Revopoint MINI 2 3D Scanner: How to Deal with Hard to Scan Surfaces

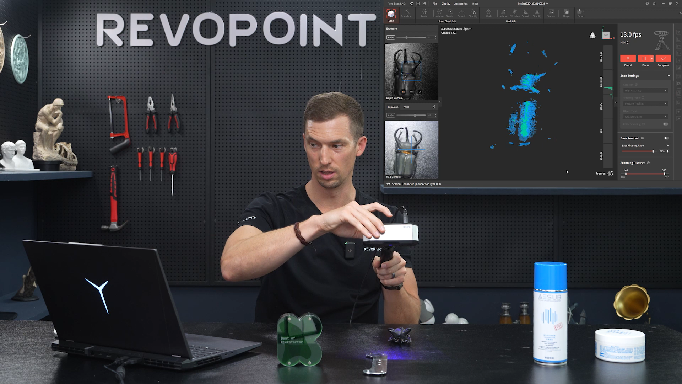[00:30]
missing a lot it's a tracking loss right off the bat tracking loss again and missing a lot of its features honestly it's capturing a little bit but it's pretty messy can't really tell it's a beetle all right so let's now fix that how do we fix it there's two things you can do the best way is using this scanning spray